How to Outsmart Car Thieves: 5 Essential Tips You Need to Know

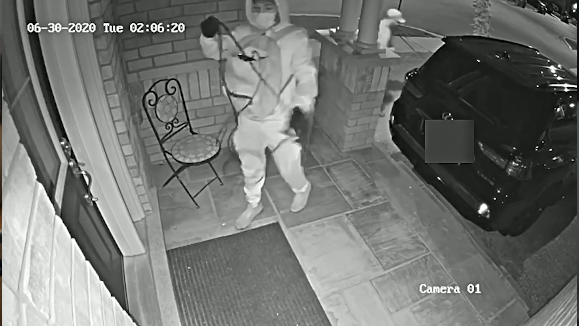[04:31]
There's a whole bunch of vehicles that are being stolen through a relay attack. And basically what they're doing is they know a lot of homeowners when they get inside of their house, they hang their keys somewhere near the door.
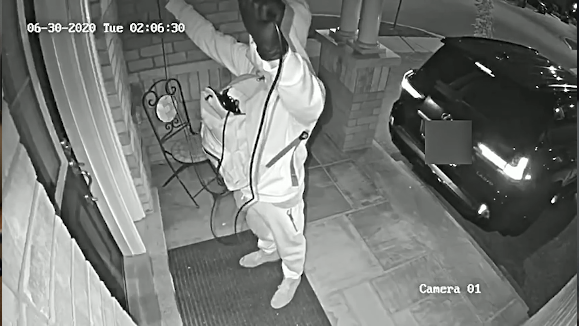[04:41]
And so what they're doing is they're relaying that signal from your key fob, replicating it, making another key and entering your vehicle, starting your car and just driving away.
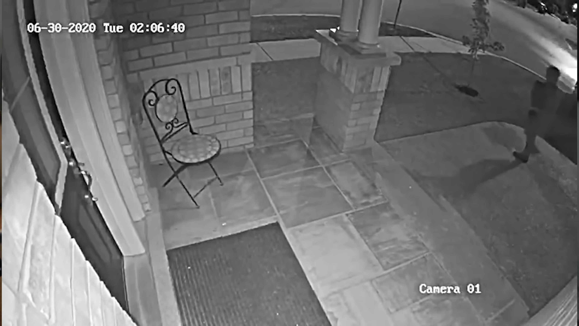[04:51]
And this is basically the least friction point for them to go ahead and do. So what you wanna do is every time you get home, wherever your keys are, put them inside a Faraday box.